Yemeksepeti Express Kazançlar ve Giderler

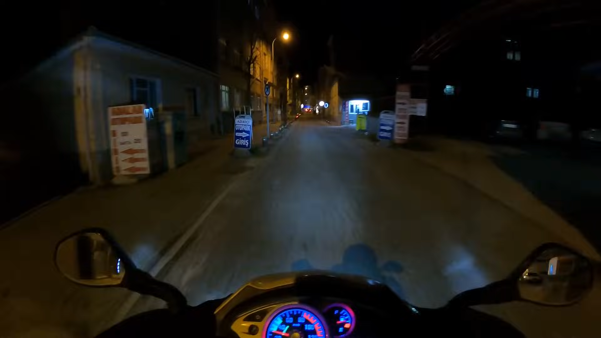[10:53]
Burası gayet müsait bir yer uçak sesi haricinde bir sıkıntı yok.
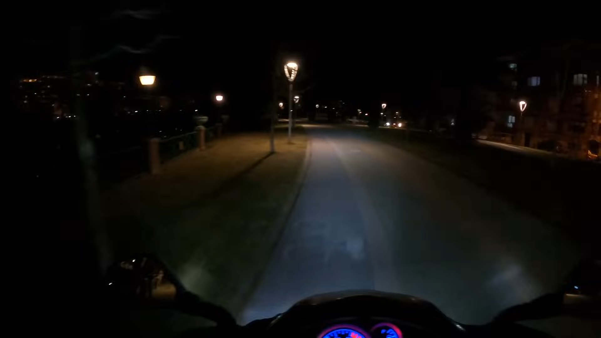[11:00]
Şuraya doğru gidelim park bahçe burası kanlı kavak solumuzda porsuk çayı falan filan. Şurada sizinle biraz muhabbet edebiliriz. Biraz da sakin böyle çok fazla kalabalığın sesin olmadığı bir yer arıyorum. Uçak sesi haricinde de bir sıkıntımız şu an yok uçakta gidicidir. Evet kanka ahanda burada durdum. Hatta ne yapalım biliyorum biz şuraya oturalım kardeşim gel.